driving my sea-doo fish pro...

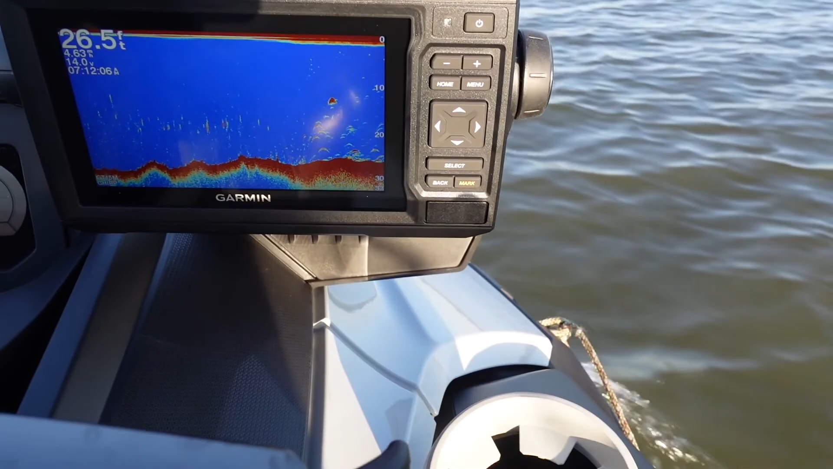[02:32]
On screen: depth 26.5 ft
We went 26 feet of water up in the industrial canal. Boy, let me stop, boy. Ain't nothing down in my waves, though.